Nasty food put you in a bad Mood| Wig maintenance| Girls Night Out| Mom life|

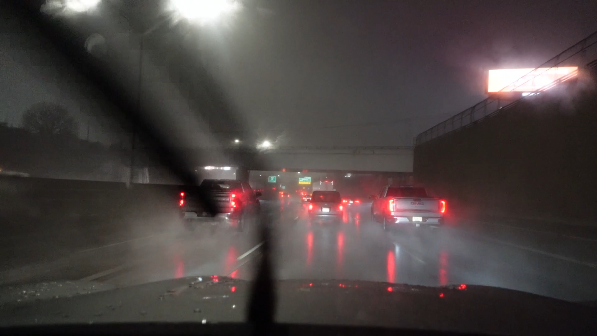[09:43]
Hello? Why is it raining? I know, bro. Like, I can't. Like, the parking is horrible in Rumilla. Like, why is it raining? girl, I ain't even think about that, but am I going the right way? Okay. Girl, this freeway is, I shouldn't even got on this motherfucker.
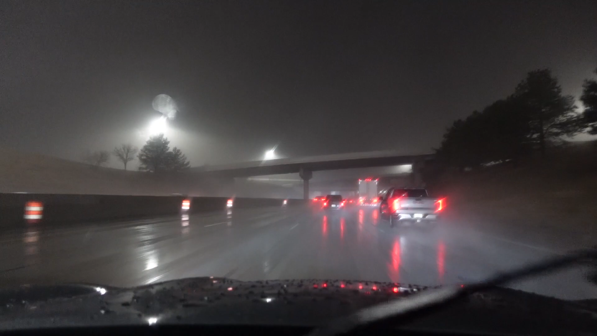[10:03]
Is it backed up? No, it's just, you can barely see, like. Yeah, I'm on a freeway. I'm on 396.
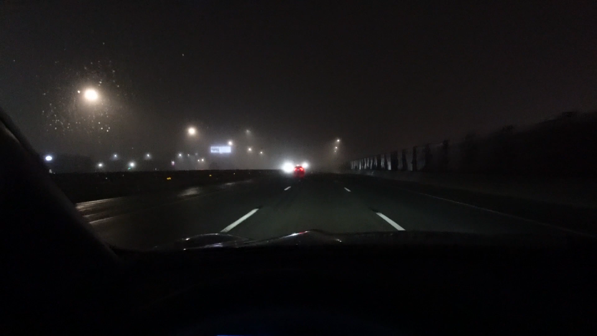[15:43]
Like, oh my freaking God. I cannot see anything. Look how foggy it is. I hate when it's like this. Tonight was just a bad night to be driving, period. It was rainy as hell. Now it's foggy as fuck and it's still misting outside.